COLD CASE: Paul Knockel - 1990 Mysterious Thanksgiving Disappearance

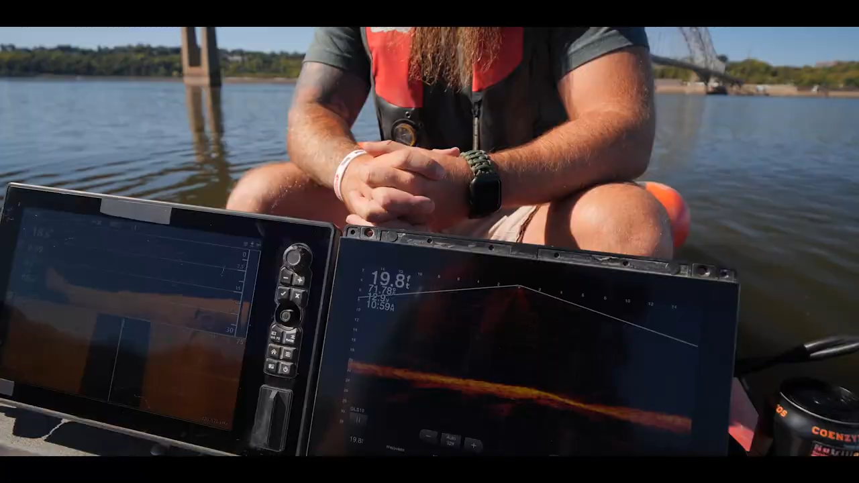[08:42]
As we start every one of our episodes where we get on the water, if you've never been here before, we'd like to give you a little sonar education overview so you can follow along as to what it is that we're looking at.
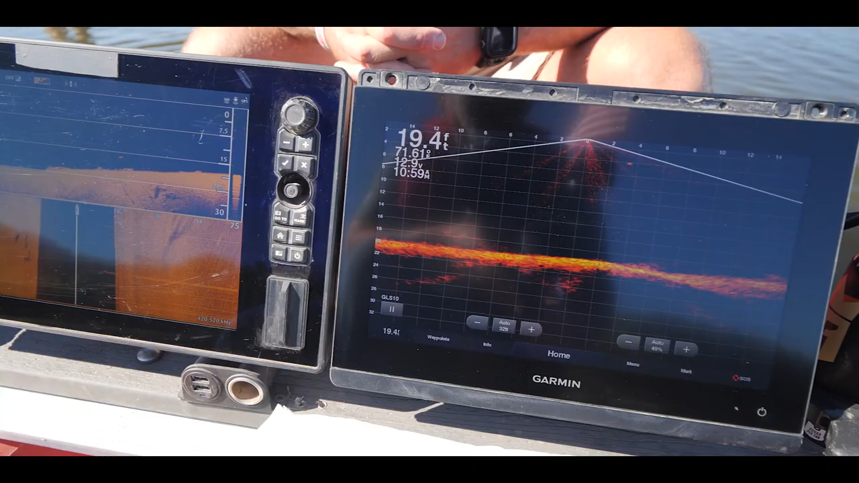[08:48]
On screen: depth 19.4 ft
We have two different companies, manufacturers here.
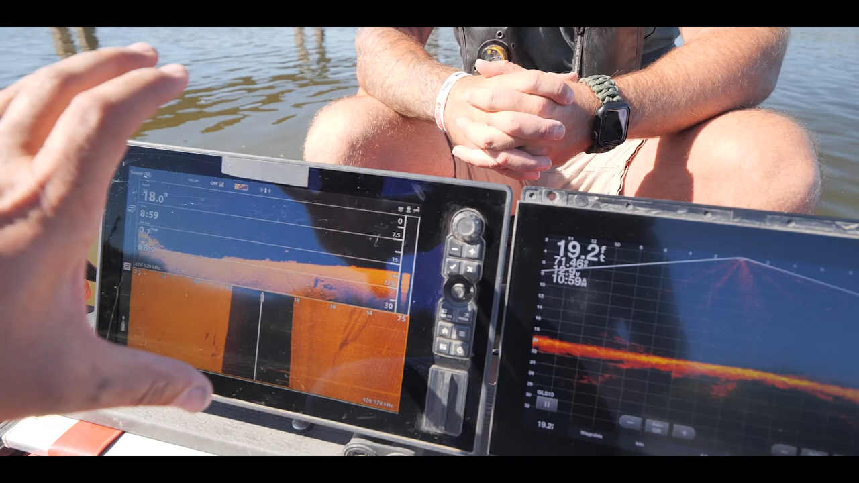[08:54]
We have Humminbird over here. We love using the down imaging and the side imaging.
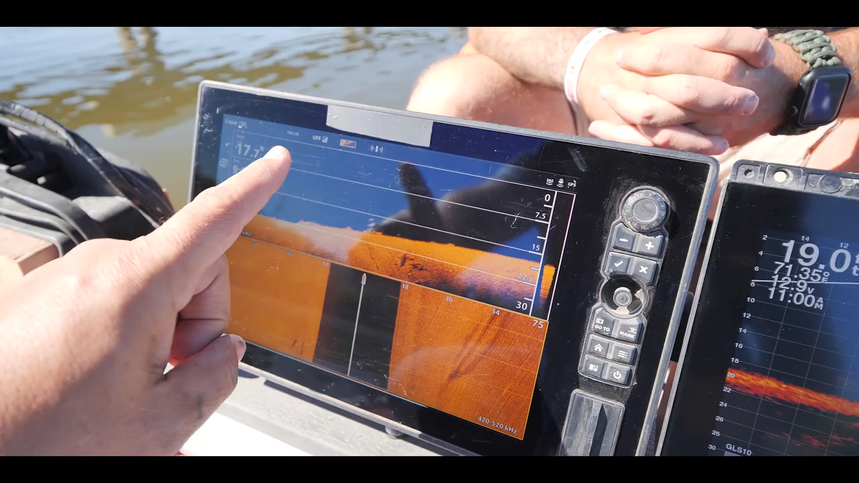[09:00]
And the way that you read this one is it's more of a picture in time. So you're looking at, you know, a picture that has happened and it's recording that.
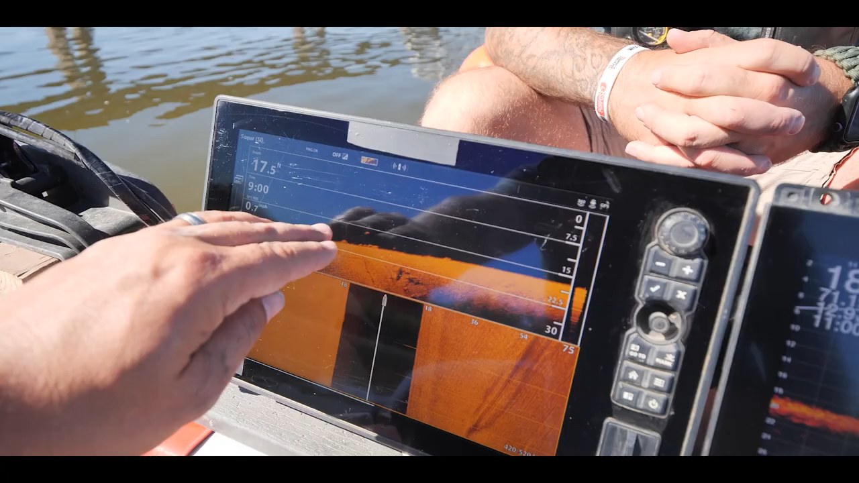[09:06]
So like back here, there was a fish and this is recording what we're going over right now. You can see our depth on here, 17 feet.
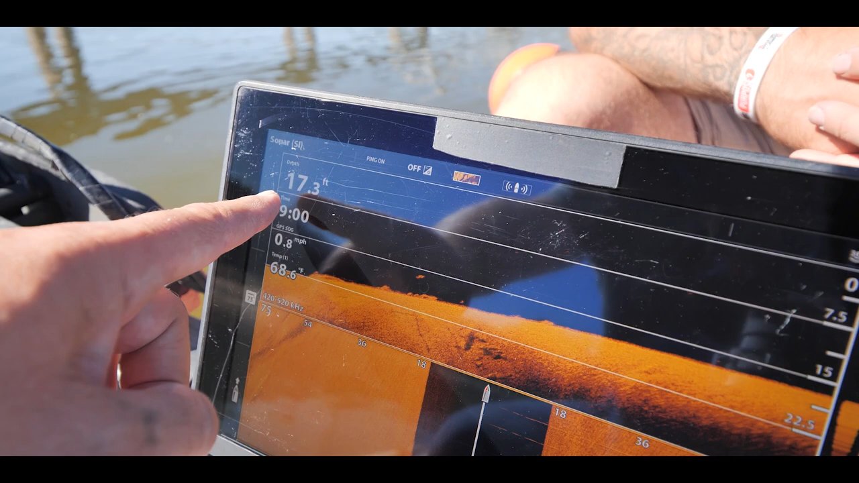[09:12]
On screen: depth 17.3 ft
And anything from the top of the boat here, water column that's black is the water.
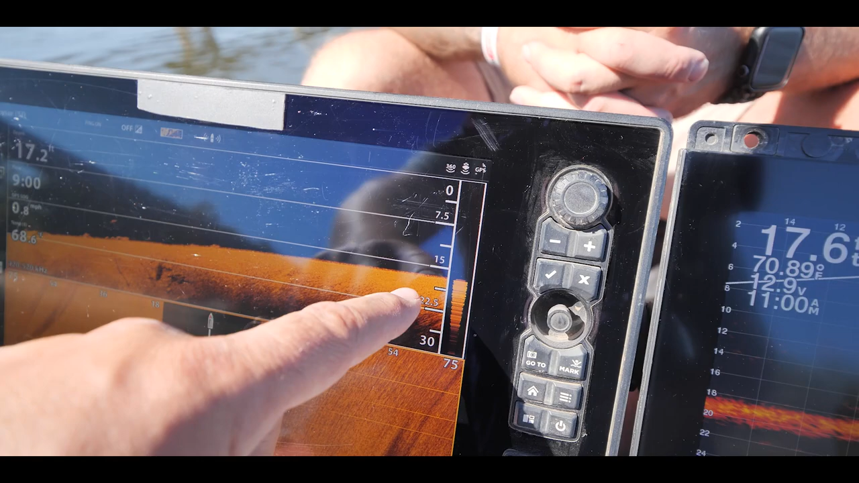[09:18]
And then there is the river bottom. Now with side imaging, we found that casting 75 feet to the left and 75 feet to the right is best.
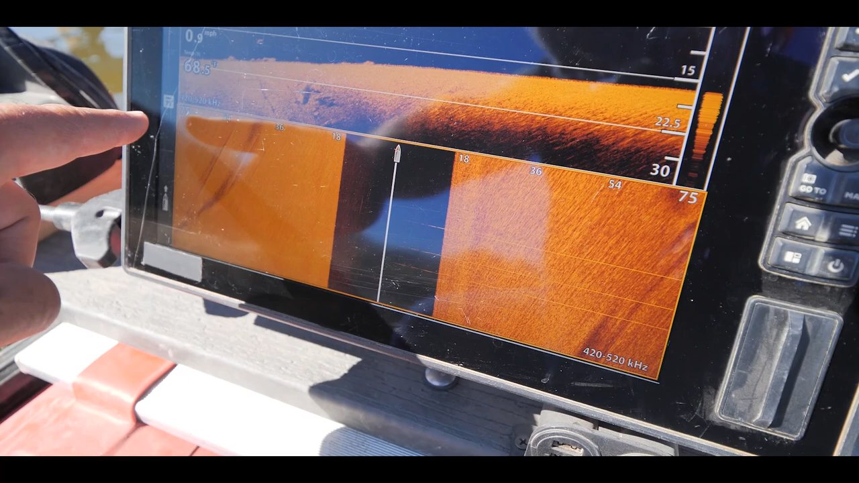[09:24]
So here's our boat, and anything from the boat to the bottom is a water column.
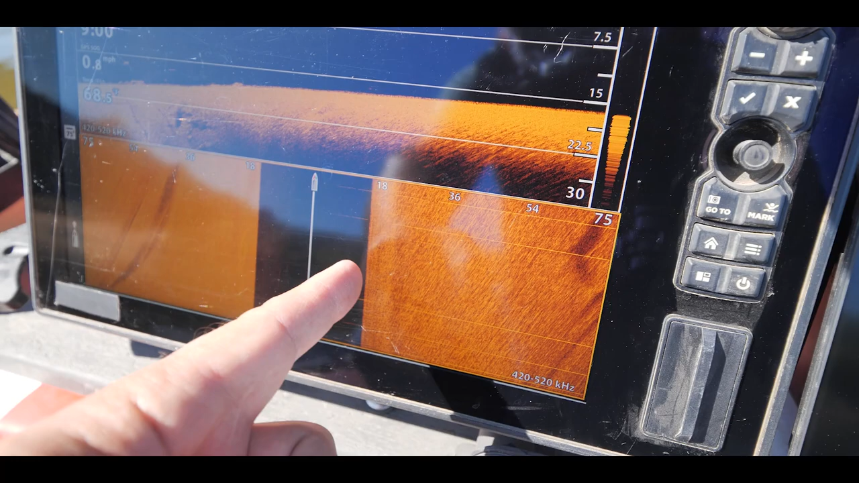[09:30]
So again, you can follow along with the grids and tell how deep the water is.
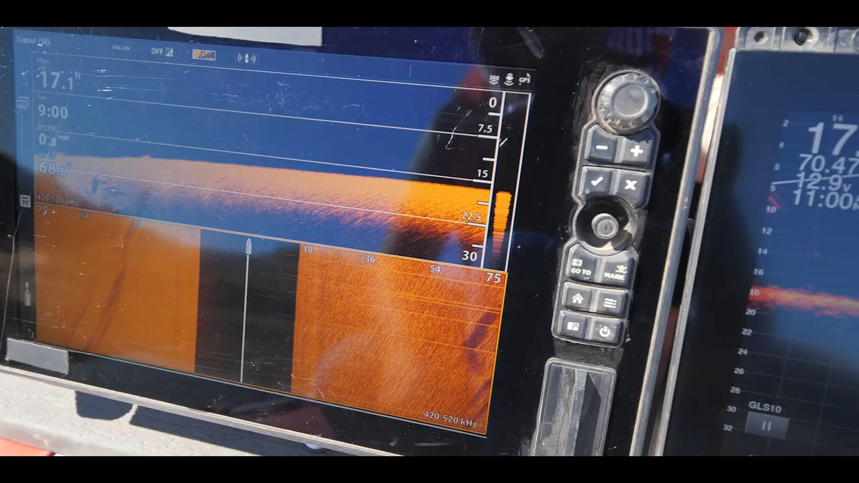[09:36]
Now this one over here is Garmin. This is a Garmin live scope that we're using for that transducer.
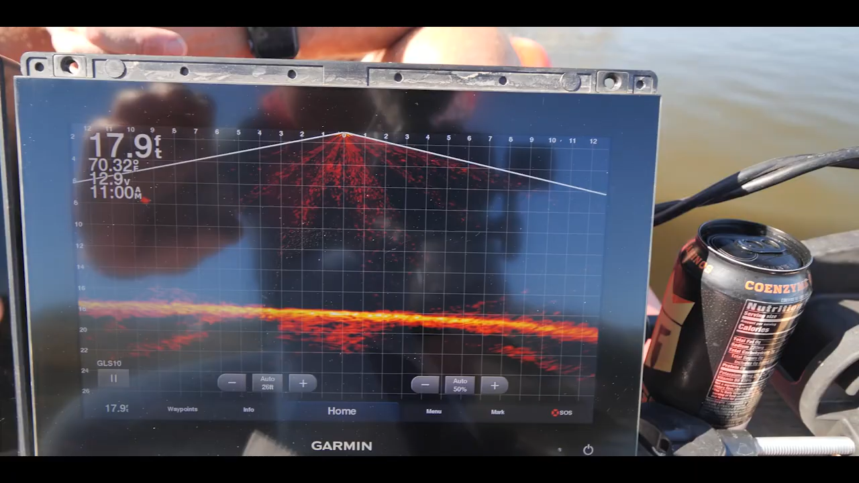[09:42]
On screen: depth 17.9 ft, water 70.32°F
And this is in real time. So if a fish swim by, you're gonna see that happening in real time.
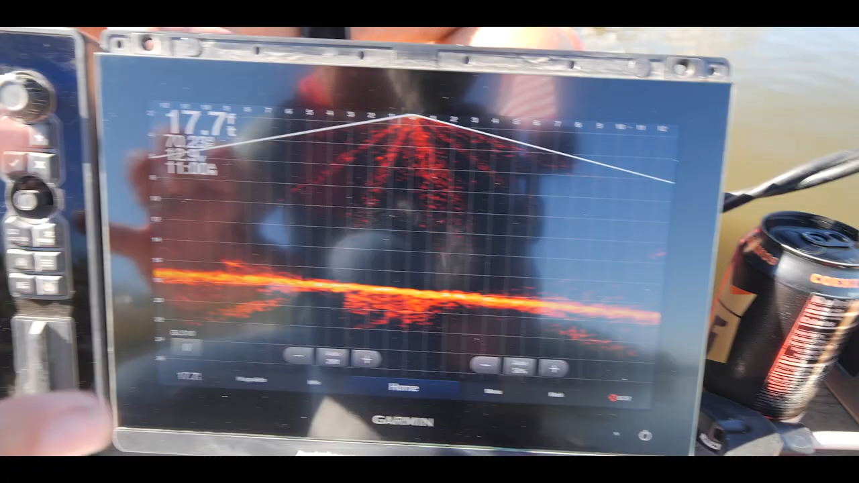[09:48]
So picture in time, real time. And the readings are very similar. One might be down, you know, an extra few inches or so.
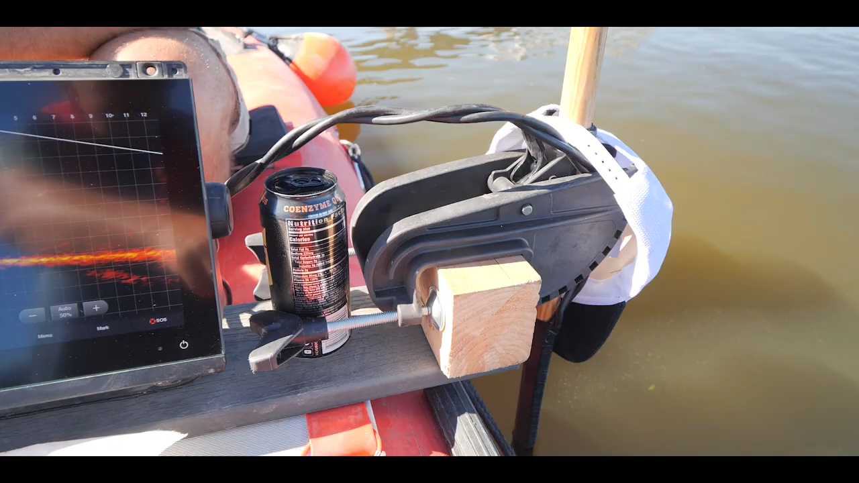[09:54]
Anyway, so that's a sonar overview, and we're going to get out here and we're actually going to return back to the boat ramp so that way we can do a proper perimeter.